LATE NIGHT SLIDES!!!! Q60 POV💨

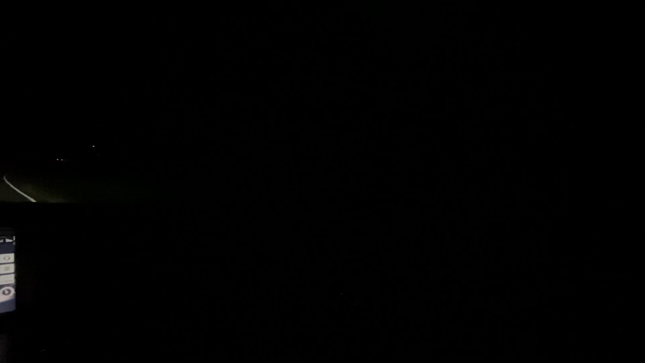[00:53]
Like, you can't see nothing. I don't know if I should get like the LED lights on the floor or not, but we gonna see. On the way to get some food, bro. I'm about to get some pizza, Papa John's, you feel me? Little cheese pizza. Nothing too crazy. But yo, though, this is probably the last POV y'all gonna get before I get the muffler delete. Cause after I get the muffler delete, I think we're gonna be doing these more often.
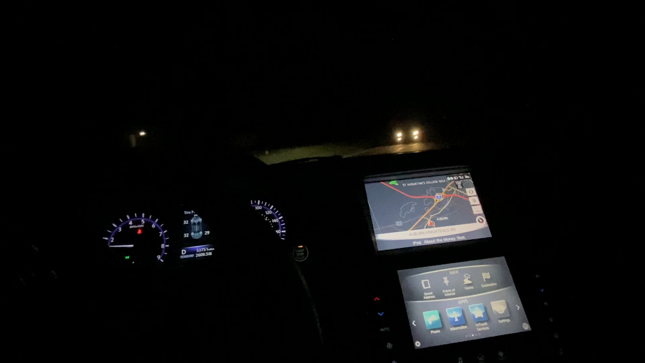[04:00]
I haven't even been like, turn the brights on, can't see. I haven't even been pressed to like do any car mods, bro. Sometimes I'll be forgetting about the car. Like, sometimes